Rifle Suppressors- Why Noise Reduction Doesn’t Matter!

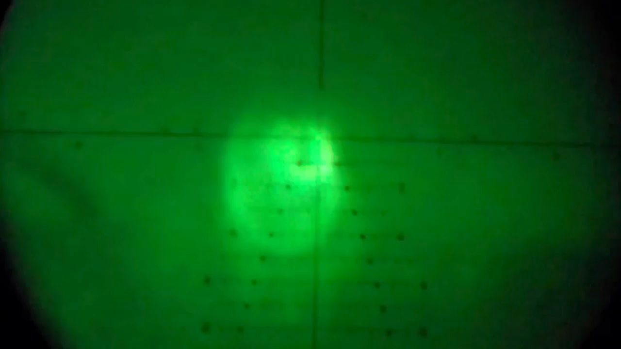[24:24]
could actually white it out for a split second, making it difficult for you to spot the trace of your bullet if you're using something like a clip-on, or spot the splash of an impact or a miss.